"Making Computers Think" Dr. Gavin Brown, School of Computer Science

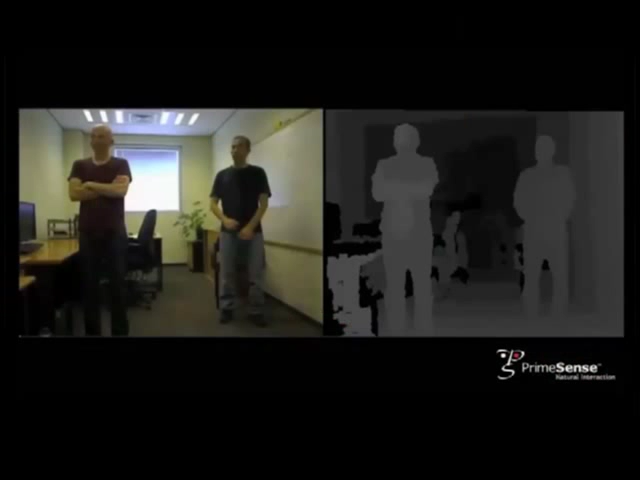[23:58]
It can also see several people at once, and it can track where they are.